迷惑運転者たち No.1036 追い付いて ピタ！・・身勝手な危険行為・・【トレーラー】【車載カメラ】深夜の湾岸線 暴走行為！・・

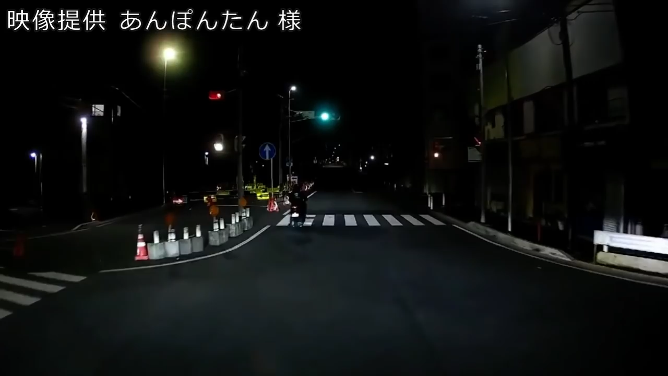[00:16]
間違えたふりして左にハンドル切って 潰してやろうか。
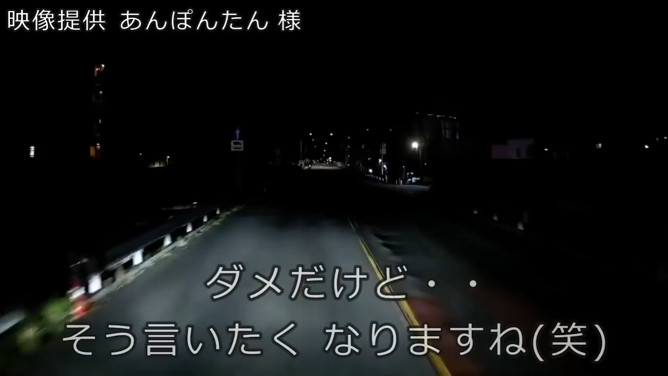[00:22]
あんだけ飛ばしてたんだからな、サブや遥か彼方まで行ったんだろうな。どのぐらい先まで行ったかな。もう都内越えてもう埼玉方面まで行ったかね。おやー、ここにいるのはなんだ、さっきのバイカスだね。あー、あるんだよ、バカ野郎だな。